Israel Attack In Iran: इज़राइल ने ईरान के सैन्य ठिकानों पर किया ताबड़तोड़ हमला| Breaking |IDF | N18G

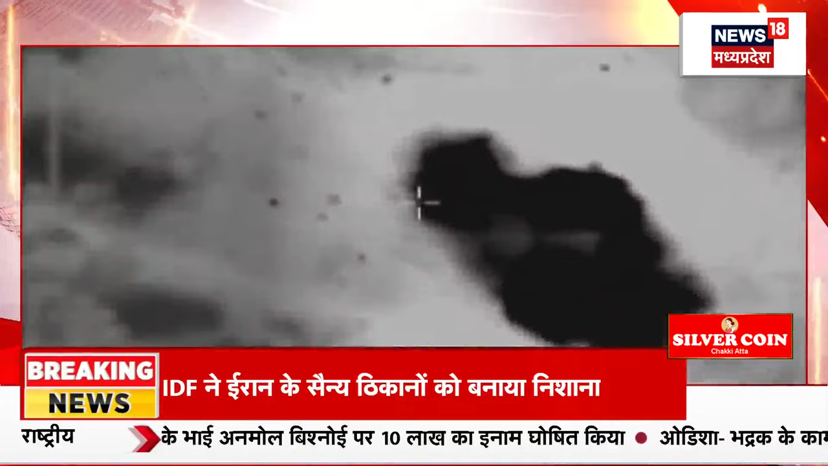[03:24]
उससे उस इलाके में भारी तबाही हुई थी जिसकी कुछ तस्वीरें भी जो सामने आई थी हमने आपको दिखाई।